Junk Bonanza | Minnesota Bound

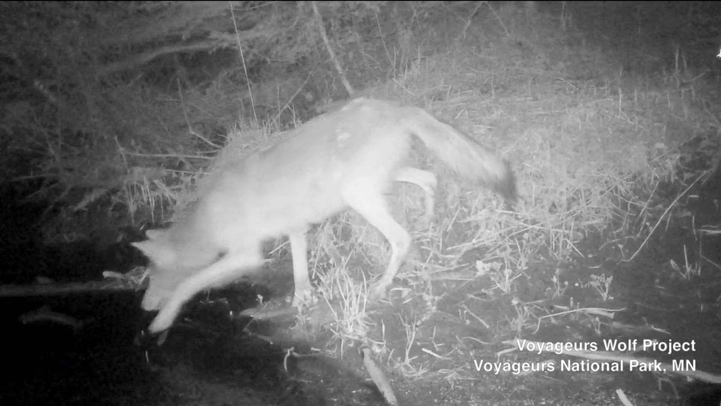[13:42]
Wolves in the past have exhibited certain fishing behaviors, if you will, hunting these white suckers. Bump says wolves are known to fish for salmon, but not necessarily freshwater fish. It's known that fish were in their diets, but capturing that on video was really interesting.